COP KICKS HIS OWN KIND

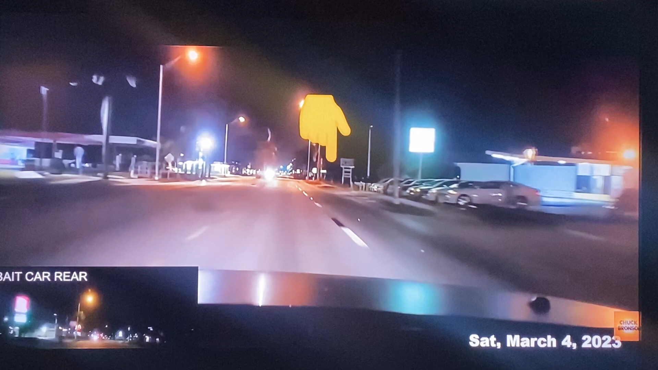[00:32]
What the hell was that? A pig dude. I don't know if it was a boar or a pig.
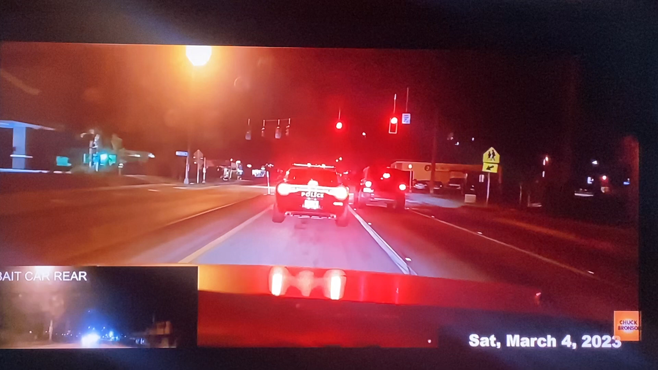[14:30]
They just drove the fuck away from it. That's the Fort Myers PD. If you want to call and ask them why they just abandoned that pig there.